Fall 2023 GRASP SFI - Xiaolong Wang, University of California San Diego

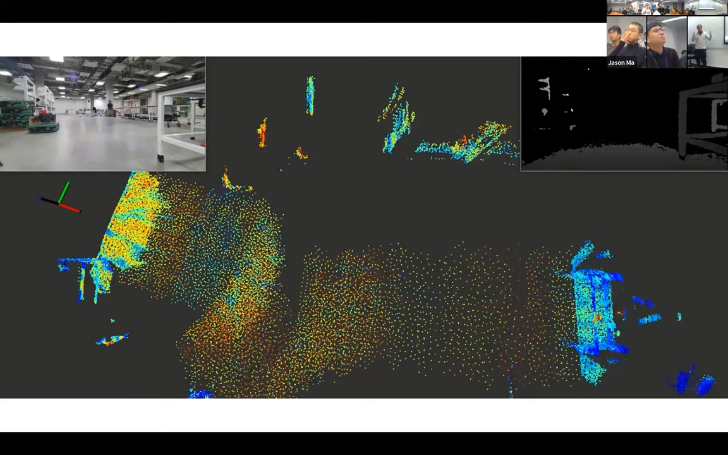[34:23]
So, this is the front view camera. So, that is the data. So, that's what the robots see, right? So, we did preview a map. So, there's no exploration probably here. No IR or anything. It's more like a motion planning thing, but the focus is on vision. Okay. So, you prepare the map, but then you do, you could basically, with this generalizable learn, you could just have real-time update on the map.
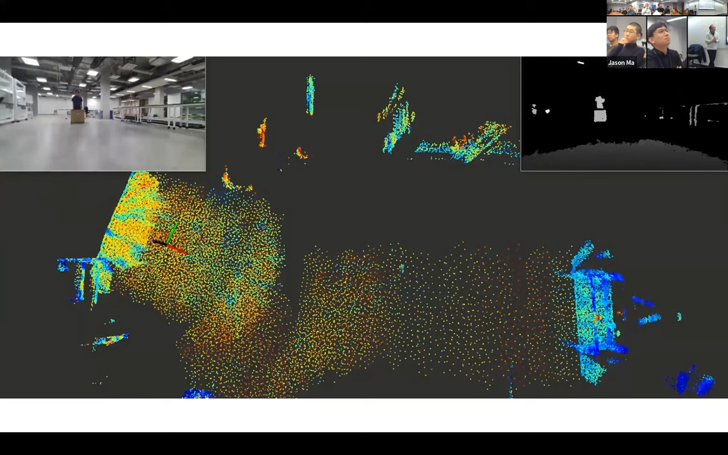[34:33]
So, you can actually, when you see something, you basically have the, you can see the obstacles in front, and then you can avoid it.
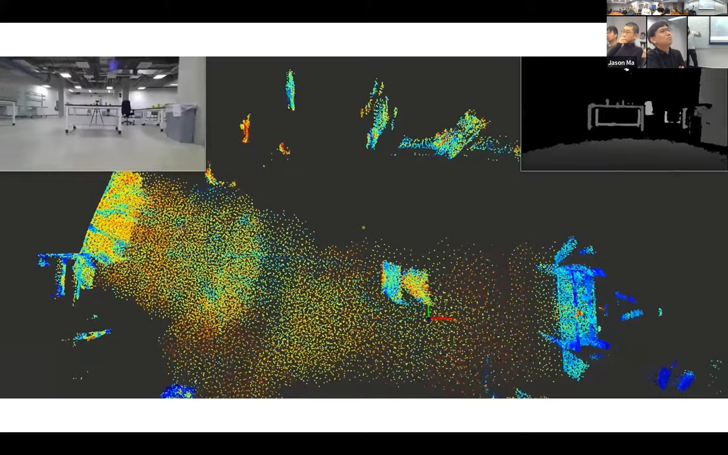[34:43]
You can update your map in real-time. And then, as you are staring at your objects,
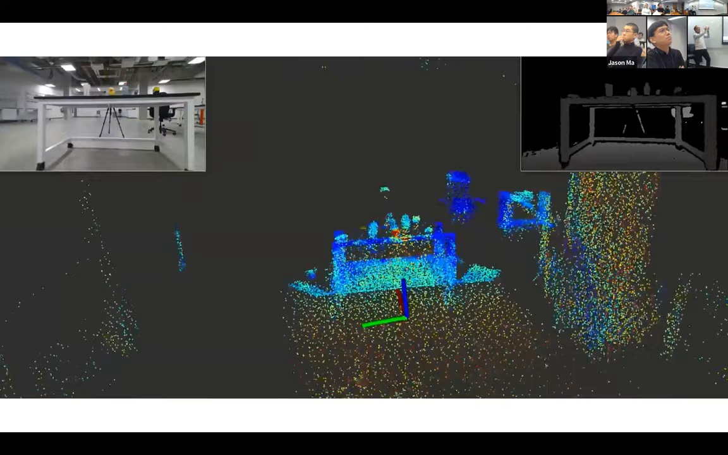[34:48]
so, this is a red thing here, because we actually have this unique semantics in it, and then we curie the dog. So, it has high response, but in that local region, and you see more points coming in,
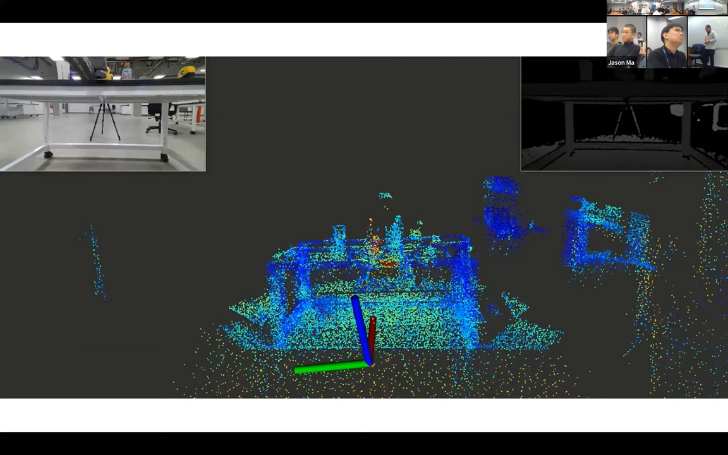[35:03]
because it's actually getting more views as it is staring at the objects. And that basically gives you more information, and then that helps you to do better.
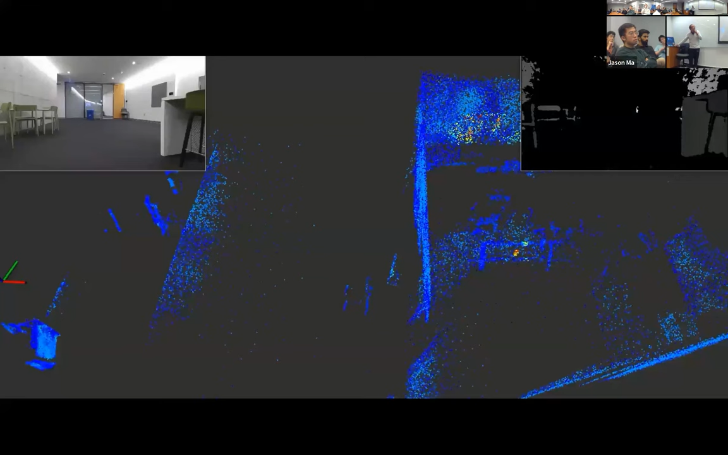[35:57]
Again, so you have this perfume mat, and you have this red thing there.
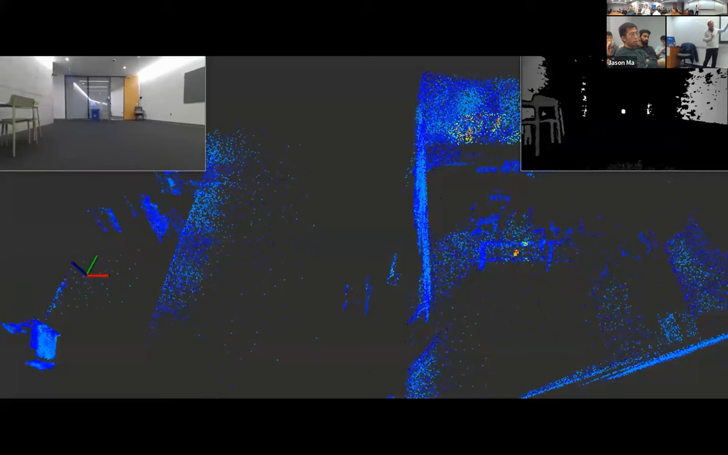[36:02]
So, we have a high response on the other thing that we want to grasp,
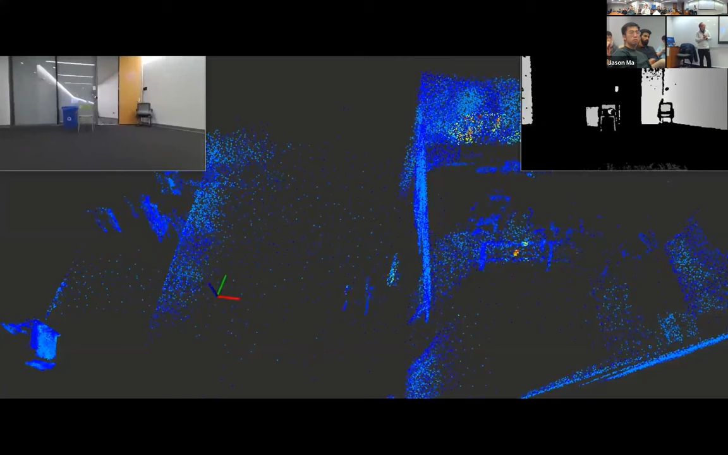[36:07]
and then you basically navigate to it, and then you have 10 minutes.
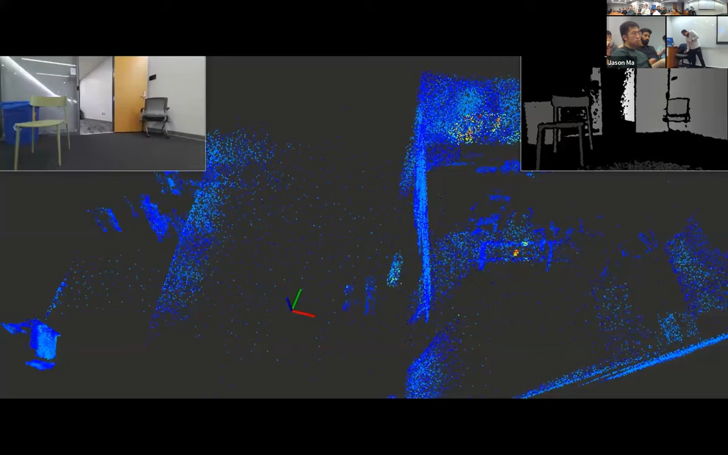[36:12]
And basically,
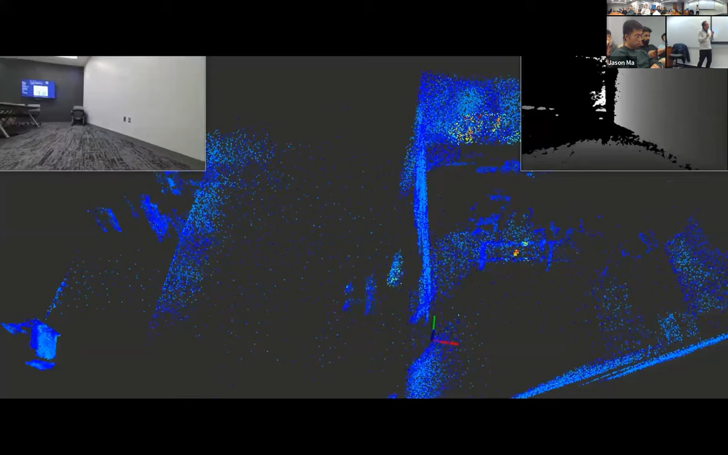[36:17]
I want to show the part that when you're getting close to it again,
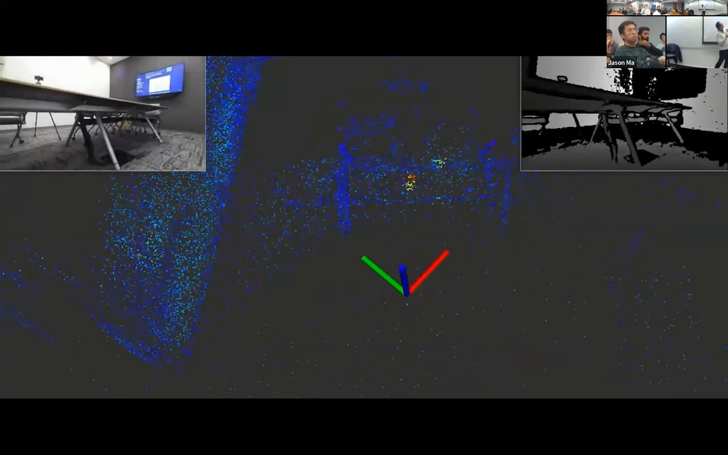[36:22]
because it's encoding real time, you just have a building of richer reaching more and more points. You're getting more and more points as you are staring at the objects.
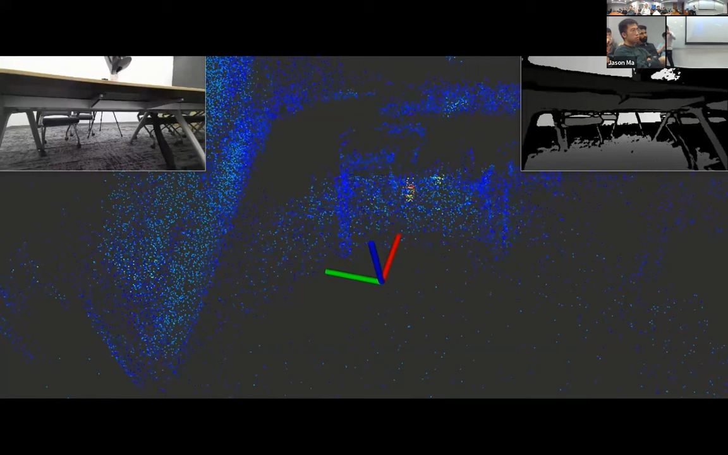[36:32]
So, that's basically it is. I think it's quite useful to make it be able to do real time kind of perception.
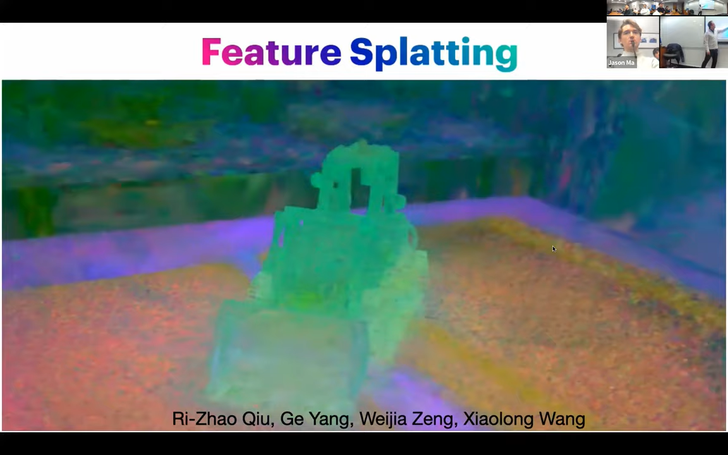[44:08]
So you can see some, some, some small thing here. It looks like points. So this is your, your Gaussian, um, with the feature.
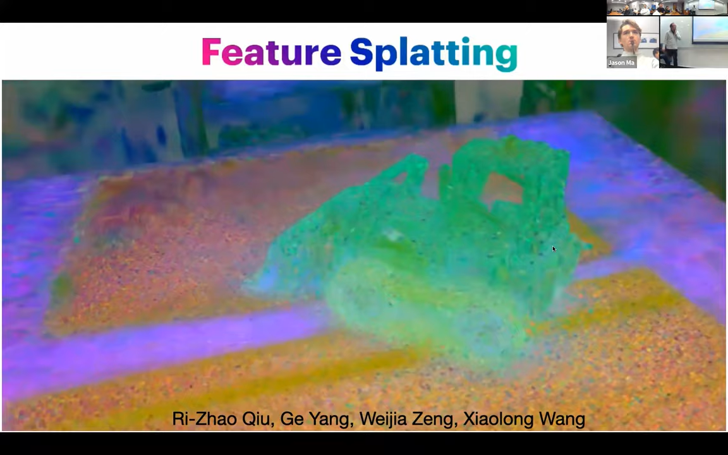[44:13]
So once you have these things, you can localize your objects,
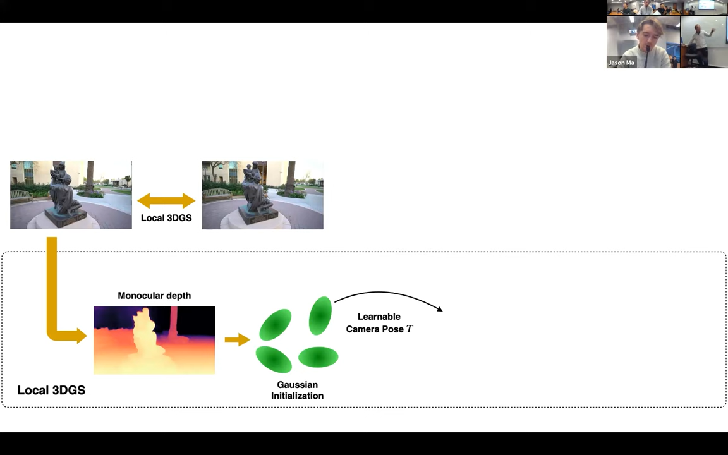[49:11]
And then you want to do some like global transformation for these gaussians so that it becomes another set of gaussians so that you can render the view of your,
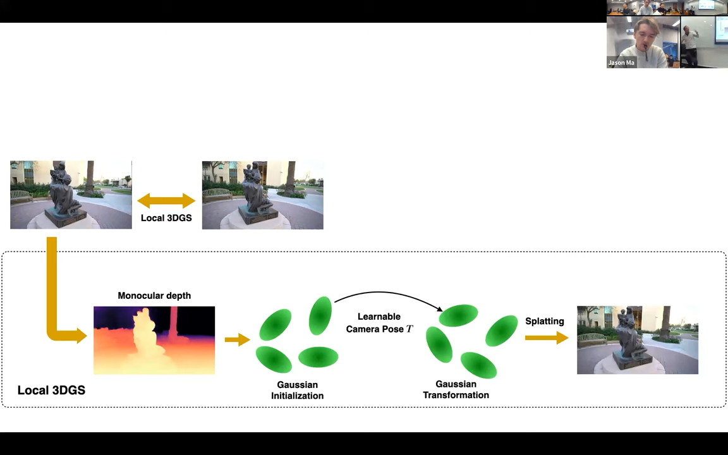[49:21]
uh, of, of this, uh, the next time step. So the thing about this is that this is not a very hard task because these two frames are super close. They're very, very close. Okay. And then we are doing for the matching logs and then do backdrop to, to, to basically get these, uh, chemicals. You will think it is actually very hard, but the explicit point representation from gaussian actually makes it easier.